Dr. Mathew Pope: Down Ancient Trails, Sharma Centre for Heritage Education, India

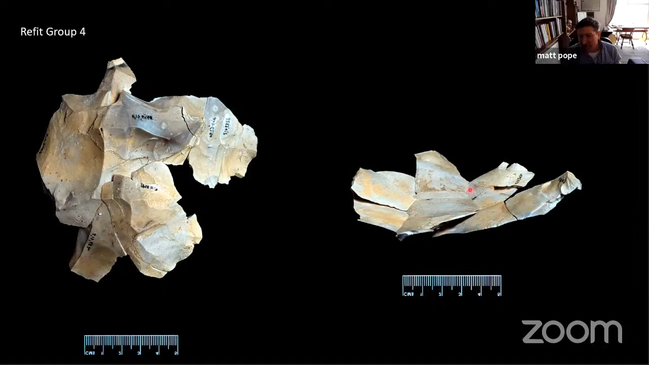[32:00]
Upper Intensively Work Surface And Then Shaping Thinning Flakes With The Bone Or Antler Soft Hammers Travelling The Whole Distance Of The underside Of These Preforms You Got It Again Here Lovely Nest Going Here Going From Hard Hammer Flakes To Soft Hammer Flakes Unfortunately We Haven't Got What's Going On On The Other Side Which Is There You Know Because We Know There's A Switch
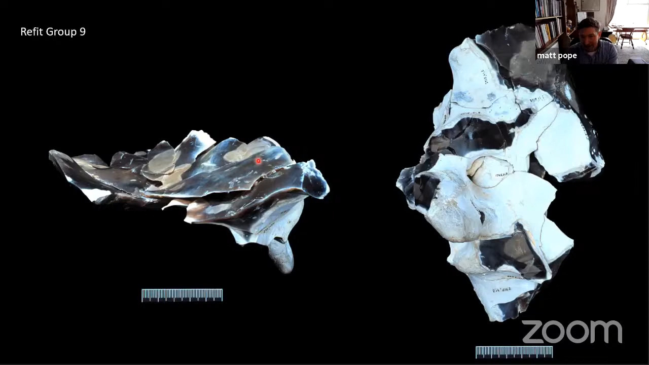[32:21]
From This Face To The Face And Back To This Face Unfortunately The Refitting Is Just Really Coming Together For One Face In This Case And Again Here Look You Can See That Switch There Kind Of Cortical To Semicortical Flakes Here Being Removed Fairly Bold Removals Then There Must Be A Switch To Another Face Because We Got This Huge Step Back Before We Get These Lovely Soft Hammer Flakes Centripetally Working Around Creating These Convexities Working To Create These
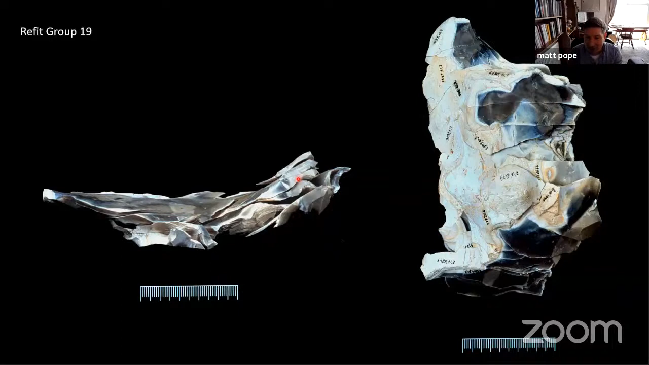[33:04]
Working To Create Preforms The Bifaces We Know They're Taken Through To Being Complete Bifaces In Many Cases Because We Got The Fine Stage Shaping Resharpening Flakes Into The Refits We've Got Other Things Going On Like This Object That
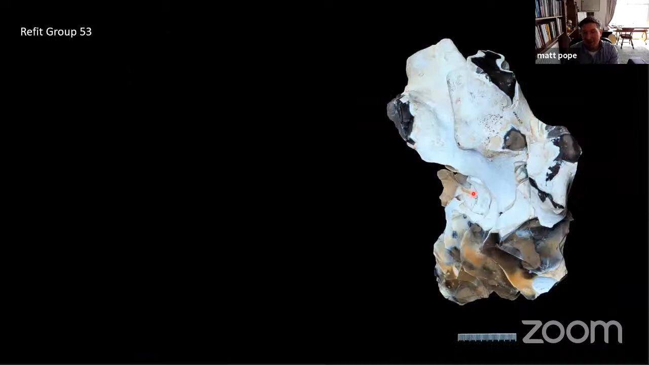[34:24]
And Then We Have Some Larger Nodules Which Must Be Nodular Flint Being Brought From The Cliff Line Which Sits 50 Meters To The North Of The Site And Turned Into Rough Out Including This The Most Complete